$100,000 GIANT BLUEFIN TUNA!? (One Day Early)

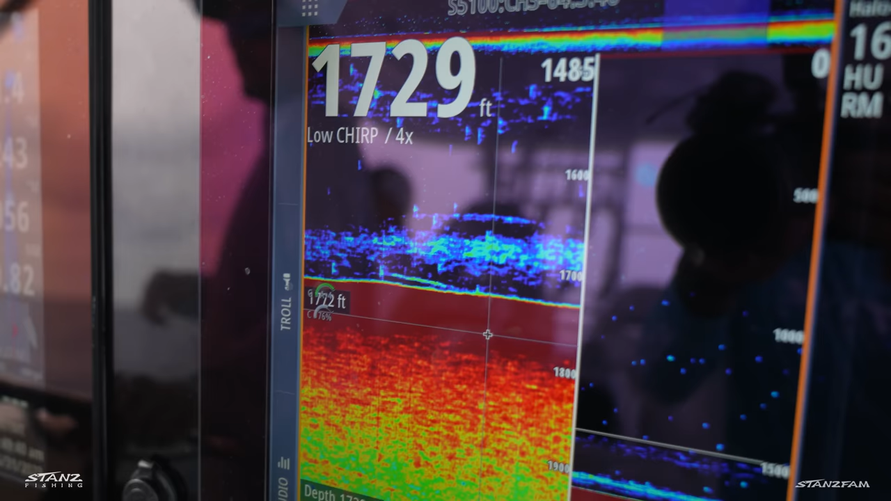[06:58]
On screen: depth 1729 ft
If you look at it right there, that looks the old swordfish mark on the bottom there, you know, just off of it, 1,730 feet.